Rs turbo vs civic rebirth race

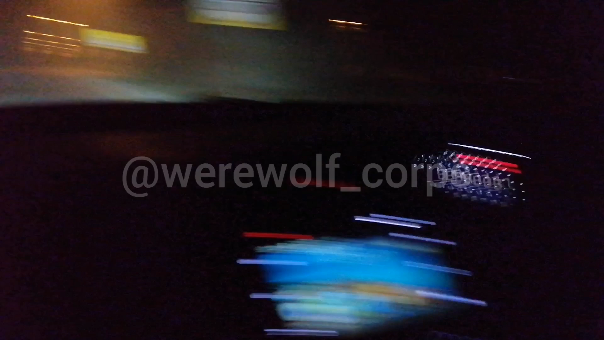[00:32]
हमने पकड़ लिया 87 पे। 87 पे तो मैं आगे चला गया था, 70 पे पकड़ लिया। ये कहीं तो नहीं होता, इतनी रेसी थी हमारी। ये देखिए आगे सारी फॉग आ गई यार, ये स्क्रीन साइड लगेगी।
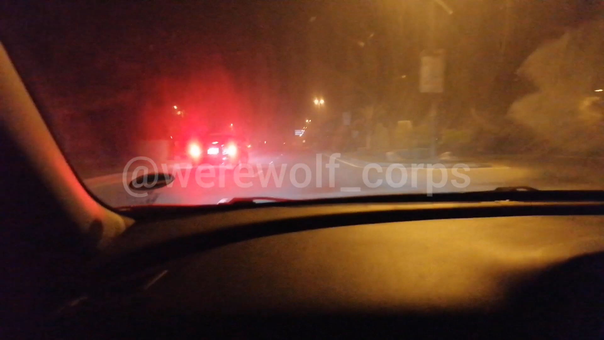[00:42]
आरएस टर्बो चार बंदों के साथ भी 1.8 को पीछे कर देती है 0-100 में भी।